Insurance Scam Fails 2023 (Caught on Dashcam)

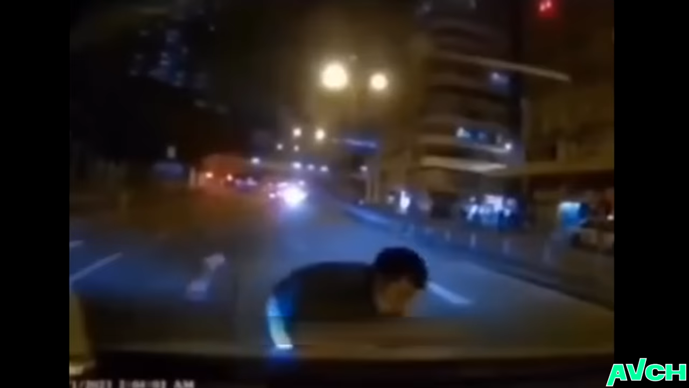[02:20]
oh how dare you do this to me in the middle of the road where there is no crosswalk
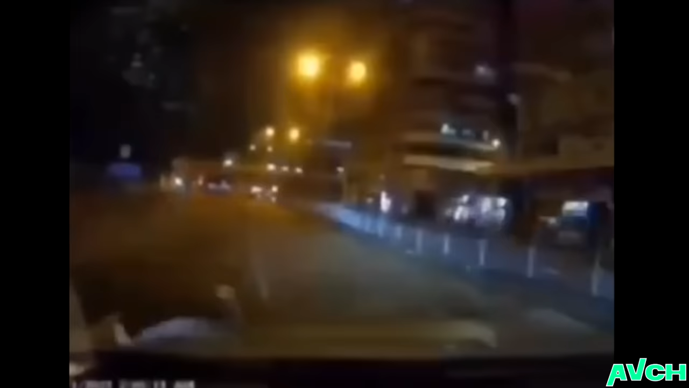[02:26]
bro turned into a helicopter it's always the low quality videos
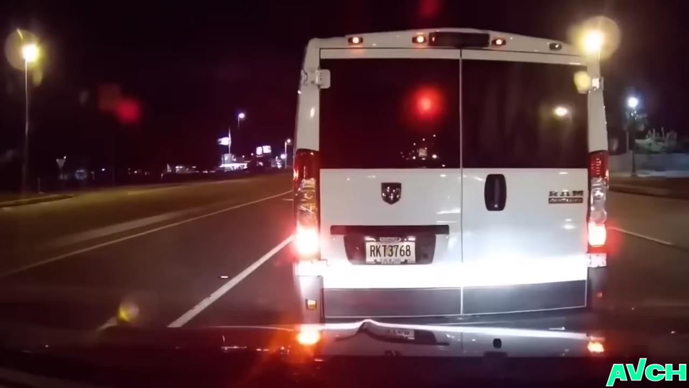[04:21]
that dodge really wants to get rammed and i'm sure the police will